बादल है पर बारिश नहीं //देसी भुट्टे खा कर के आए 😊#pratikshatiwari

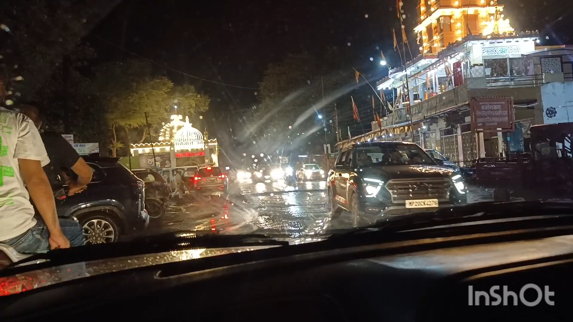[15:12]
एक तरफ ना मस्जिद है और एक तरफ मंदिर है, और इसको बोलते हैं हमारे यहाँ पीर बाबा।